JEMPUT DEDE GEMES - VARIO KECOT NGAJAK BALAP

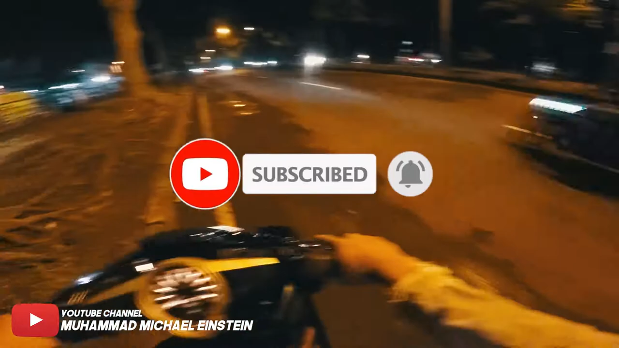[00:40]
Anjir kaget gue ada orang di belakang Kayaknya gue nggak ada orang Jadi malam ini, malam apa ya Ini hari apa ya,
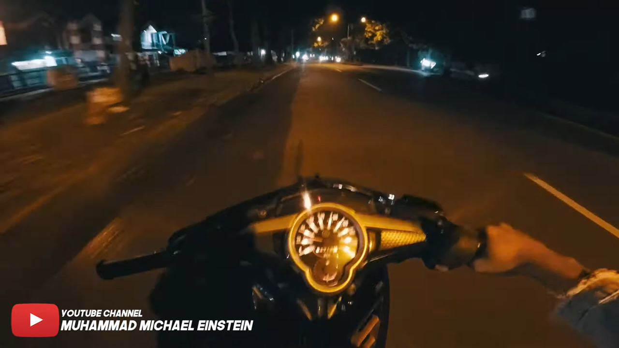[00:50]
hari Senin Malam Selasa Jadi di vlog kali ini Kita lagi pengen, kita, gue sih Kalau kita kan banyak kan berarti Gue Jadi gue lagi pengen jemput Dede kemas, anjir Jemput dede kemas Oke, kita nge-vlog aja langsung Ini gue lagi ada di daerah Yasmin Wih, kayak lu nih lawan arah Bapak, hati-hati pak Kalau rame mau udah digeber sama saya pak
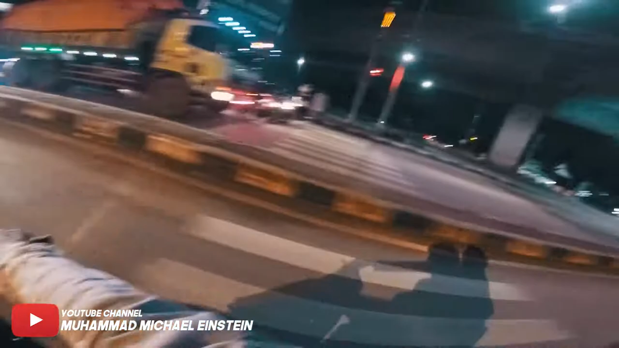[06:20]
Ngerasa gak Ih kita ngapain lewat sini anjir Kenapa gak lewat sono
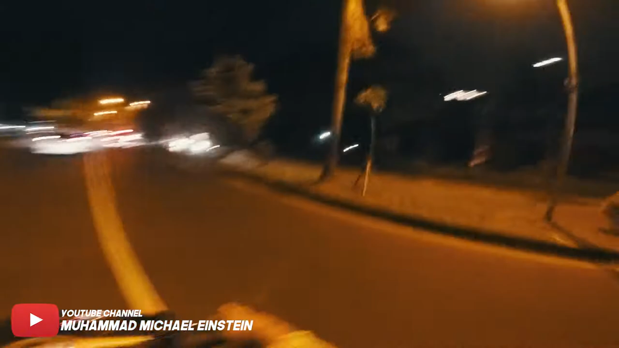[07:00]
Jemput balik Lama Lama banget Ya kita Kita ngelewatin Semplek Sepi sih Tadi Igelo itu apa sih Astagfirullah Serem Kita ngelewatin semplek Ini banyak kilat anjir Ngeri hujan Kayaknya hujan deh depan
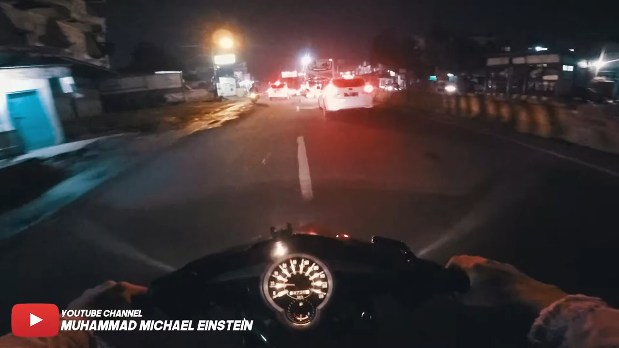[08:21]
yang ini Bawa pulang malem-malem Padahal kan Bukan gara-gara gue Gelok sini ya Puntan
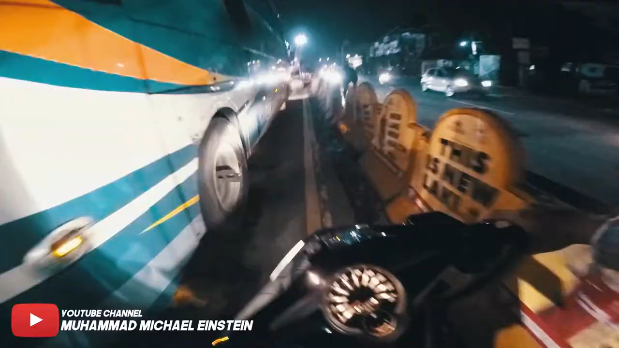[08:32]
Sini tuh rame Anjir Jalannya tuh Banyak truk-truk Gede
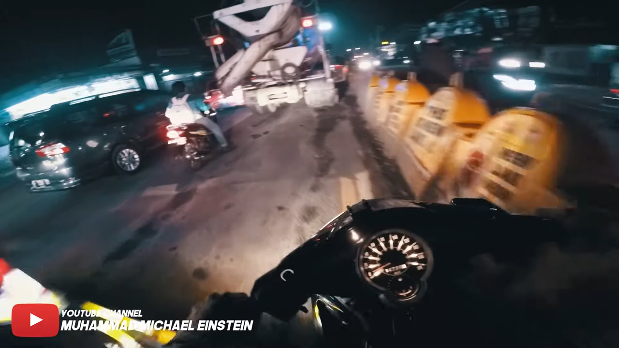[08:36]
Anjing nih Orang gak berani jalan apa
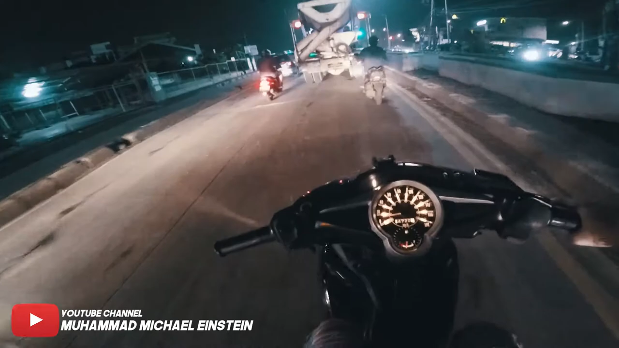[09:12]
Icalo itu Semennya keluar sih Anjing Neri
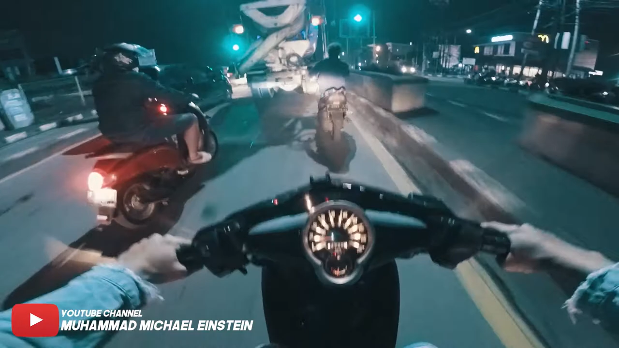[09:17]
Ini bapak-bapak Tadi nyusul-nyusul Totonya belok kanan-kanan juga Goblok Iyi dih Goblok Ibo motornya Jadi kita lewat Semplak Udah itu ke arah Atang Sanjaya Boy Ini gue stop dulu aja ya Nanti kita lanjut lagi Nanti Kalau udah di deket Atang Sanjaya Nih Jadi kita di jalan Jemput Dede gemes Boy Oke Gue stop dulu Kita ngeplay lagi Ini kita udah di daerah Ini daerah mana sih?
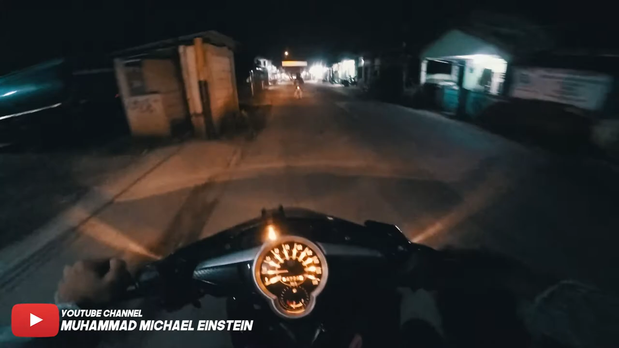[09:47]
Ini daerah apa namanya? Bantar kambing Oke nih Kita udah di bantar kambing Jadi Gue lapar banget Anjir Pengen beli sesuatu Ih yang ayam teh Yang murah teh Mana?
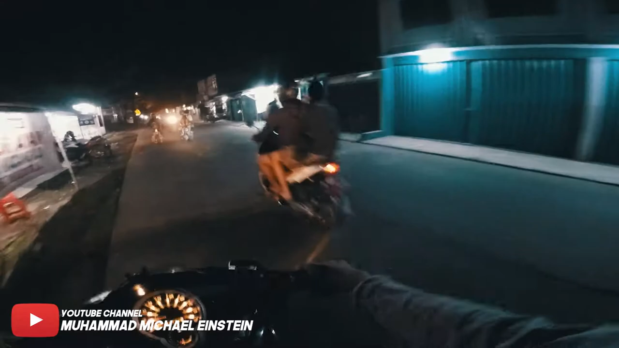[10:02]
Yang ayam murah teh Ayam murah Yang enak Di Cimulang Oke Jadi Kita pengen beli ayam Di Cimulang Yang murah Berapa tuh 15 ribuan ya? Ini kan disini Ini apa? Didepan Bukannya ini Buat tabak Anjir
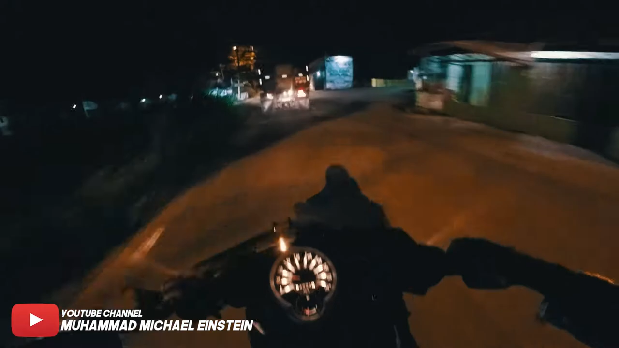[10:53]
Itu banyak perumahan-perumahan gitu Anjir Anjir Debunya Debunya banyak Banget Sudah kayak apa Tau
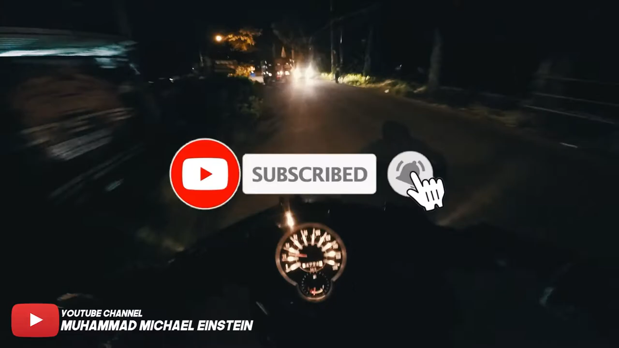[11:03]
Daerah sini nih kayaknya Mana?
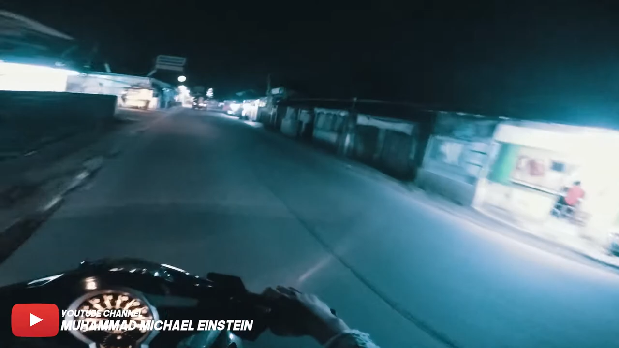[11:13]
Mana? Di depan Mana ini? Ini kan Beranti Oke Itu kan? Ini kan Beranti Mana? Yang mana sih?
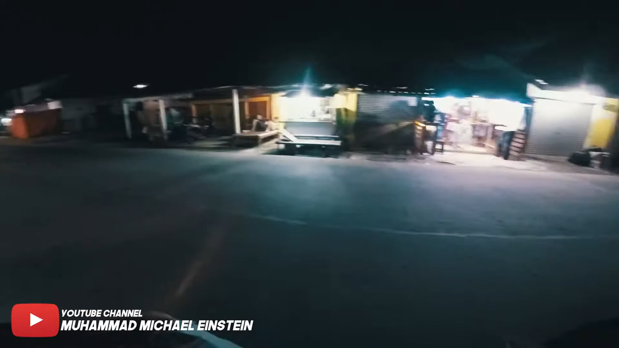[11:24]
Ini Ini? Emang ini? Emang jualan Emang iya?
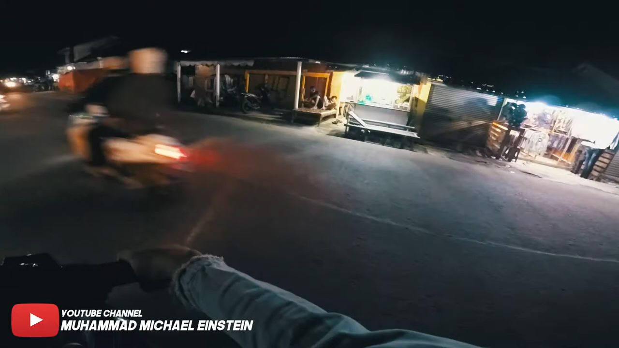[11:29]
Masih goreng Masih goreng anjir Gak jualan Gak jualan Ayam enaknya
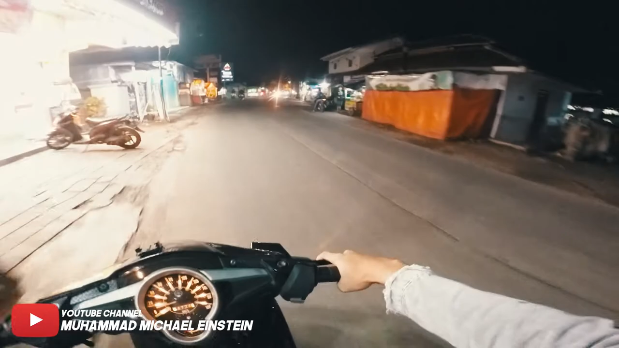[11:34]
Gak jadi Beli deh
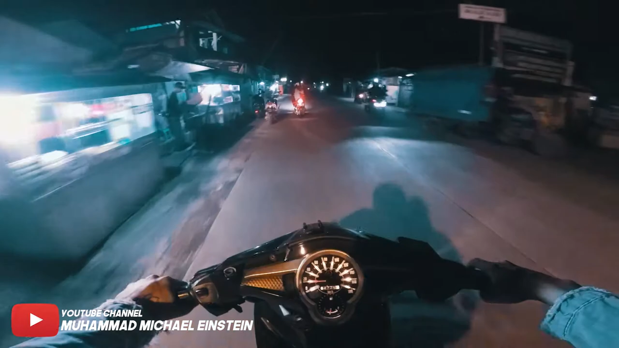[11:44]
Membeli kacang hijau gak? Kamu mau gak? Kamu ah Gak mau ya Eh biar makannya bareng Gak mau Eh Jadi hanya gak mau kacang hijau Padahal enak Ayam yang gak ada Aduh Aduh Mau hujan lagi Aduh Gimana ini? Gagal Makan Makan-makan sama Dede gemes Gagal Aduh Aduh
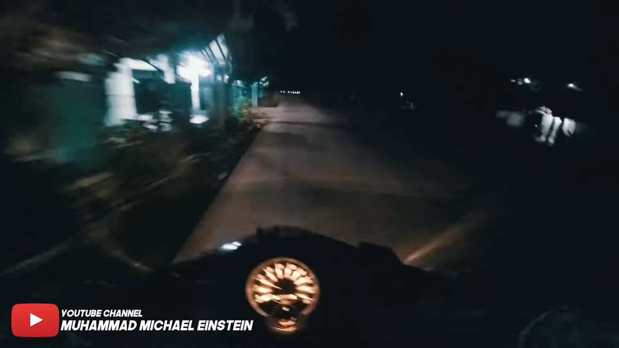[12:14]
Aduh Oke Jadi disini tuh Gelap banget Duh Gelo Eta Asta Petirnya gede Sini Ada Pem bensin Cuman satu-satunya Ini di jalur sini Tuh Kesonanya gak ada Pem bensin Jauh lagi Tuh Pem bensin tuh Lanjut Terang sendiri Samping kirinya Ini Kebon